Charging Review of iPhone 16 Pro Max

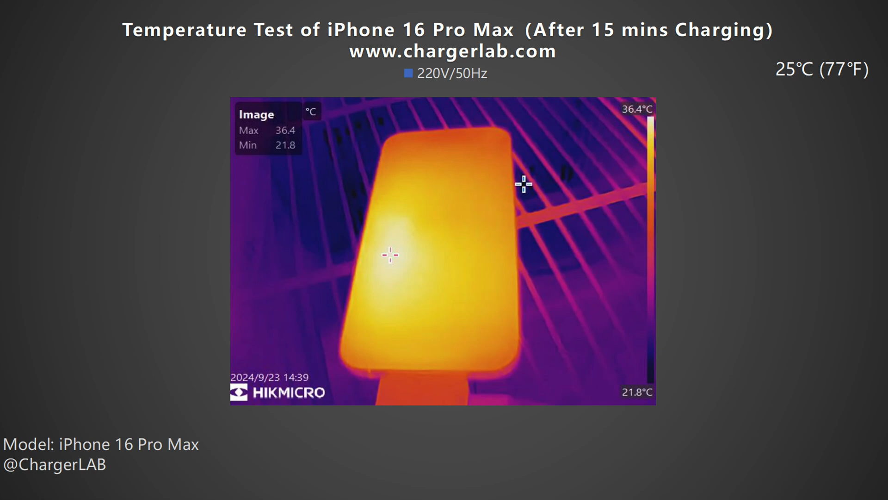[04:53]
On screen: scale top 36.4°C, scale bottom 21.8°C
After 15 minutes the maximum temperature on the front is 36.4 degrees Celsius and the charging power is about 26 watts. The back is 37.7 degrees Celsius.
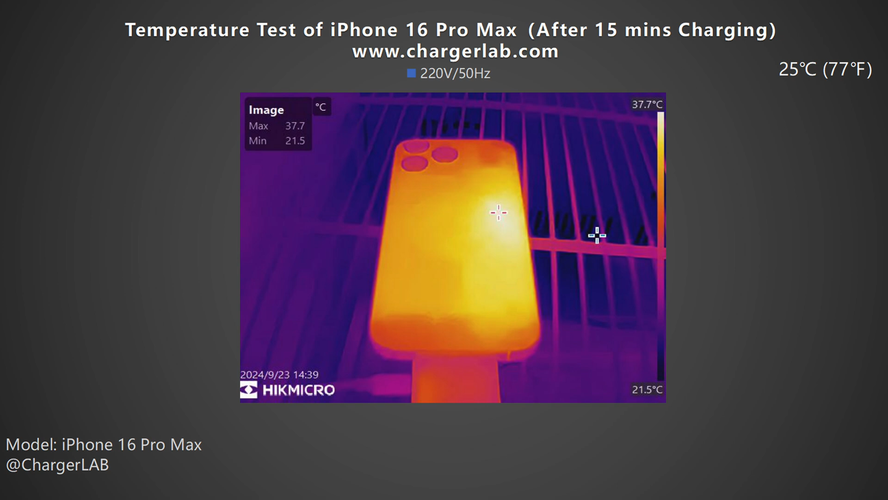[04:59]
On screen: max 37.7°C, min 21.5°C, scale top 37.7°C, scale bottom 21.5°C
After 25 minutes the maximum temperature on the front is 35.5 degrees Celsius and the back is 36.7 degrees Celsius.
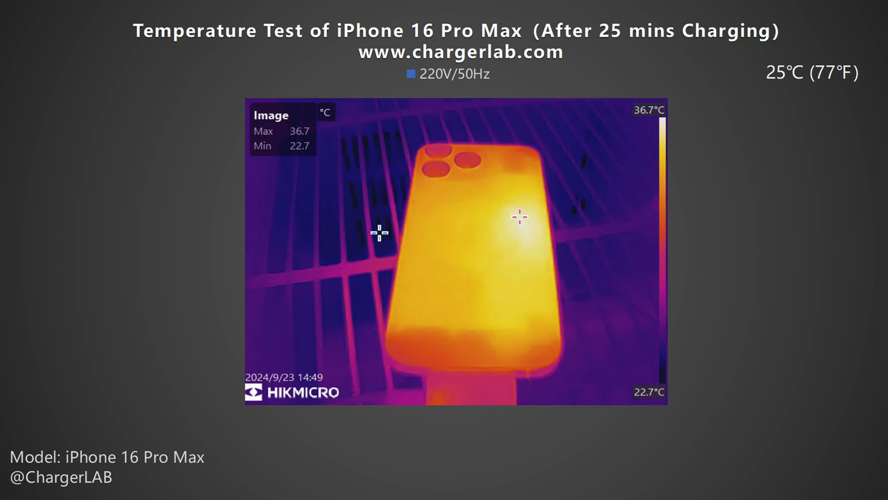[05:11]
On screen: max 36.7°C, min 22.7°C, scale top 36.7°C, scale bottom 22.7°C
You can see that except for the upper and lower ends the temperature of the entire back panel is uniform. After 40 minutes the maximum temperature on the front drops to 32.5 degrees Celsius.
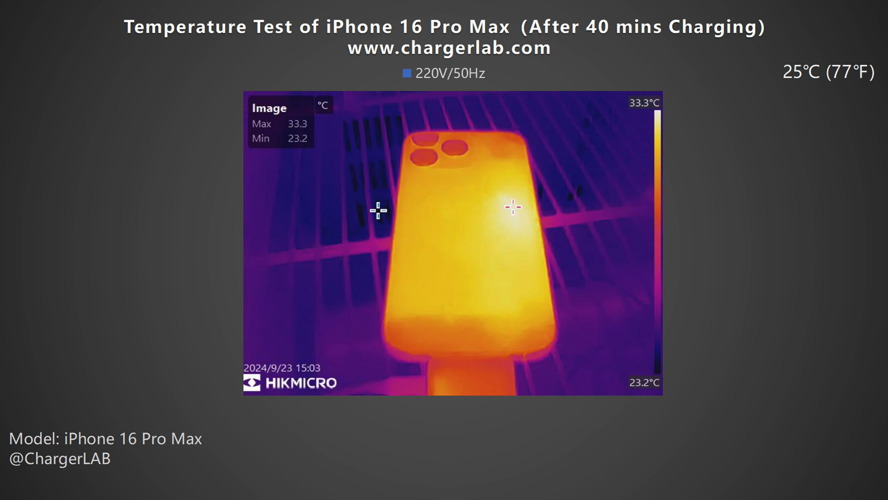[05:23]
On screen: max 33.3°C, min 23.2°C, scale top 33.3°C, scale bottom 23.2°C
The back is 33.3 degrees Celsius. From this bar graph the highest temperature is about 37.7 degrees Celsius on the back at 15 minutes.